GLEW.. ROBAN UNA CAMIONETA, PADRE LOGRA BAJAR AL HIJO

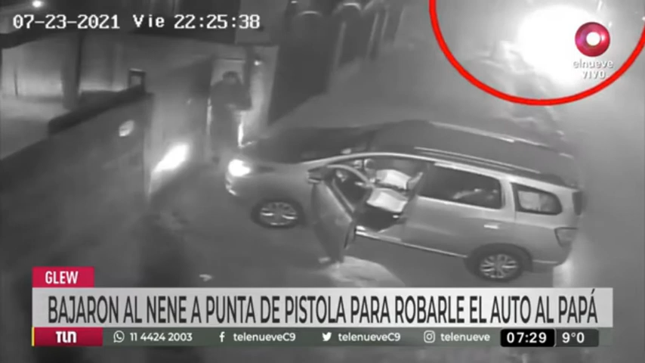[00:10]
22, 25, el nene está dentro de la camioneta. ¿Qué le dice el padre ahí? Tranquilos, tranquilos, pero déjenme bajar a mi hijo, que está en la parte de atrás. Y ahí se baja el nene. Fíjate, pobrecito, casi con las manos en alto el nene. Bueno, dramático todo lo que ocurrió en un puñado de segundos. No llega ni siquiera a un minuto, pero muy shockeante. Viviana Toledo está en el lugar.